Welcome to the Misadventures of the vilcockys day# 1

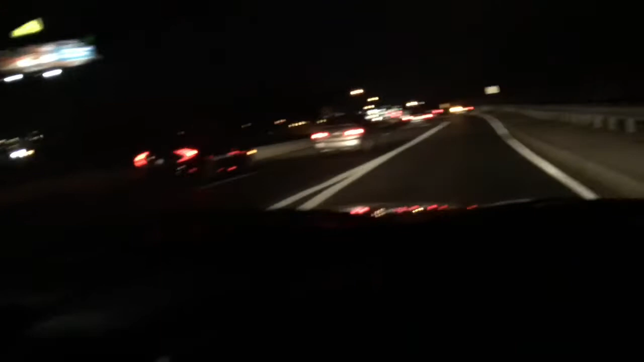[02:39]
we were just staying college park at this new place called Bolero And we're going to 450 because the wait time was two fucking hours Oh, yeah, we had to wait two hours to get a lane so we can bowl We live in the city.
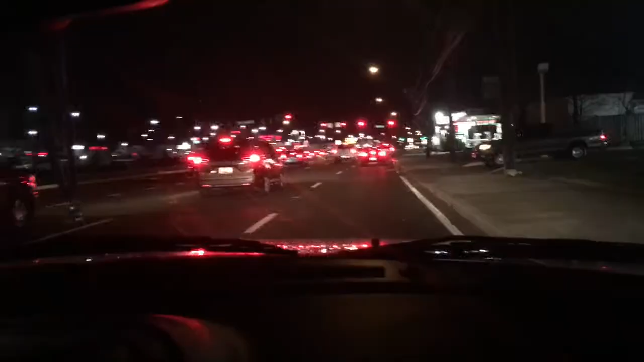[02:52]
This is Greenbelt Mario used to live in the apartments that were like that way over there Make a right and you go down Kenworth Avenue You get to Riverdale, which is where I used to live Where I basically grew up.